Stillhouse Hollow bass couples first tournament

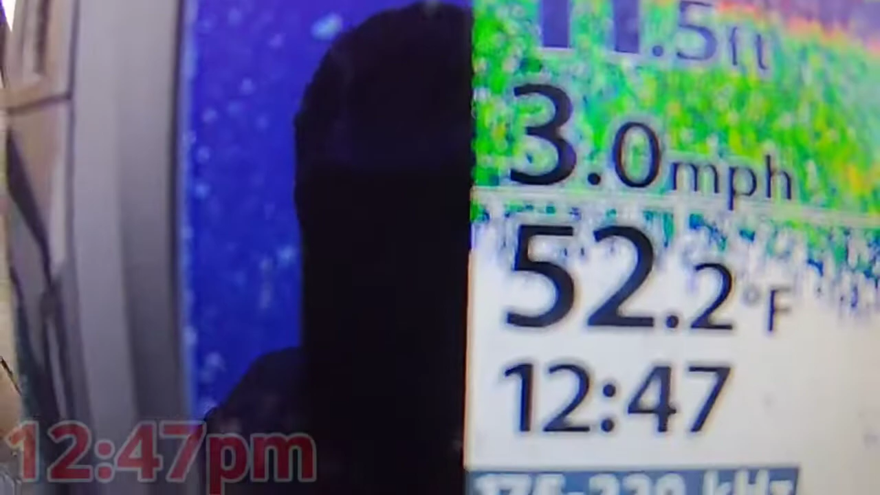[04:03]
On screen: water 52.2°F, speed 3.0 mph
Oh my god 1247 all right guys just a little quick update we've been fishing for a couple more hours And haven't had any more success.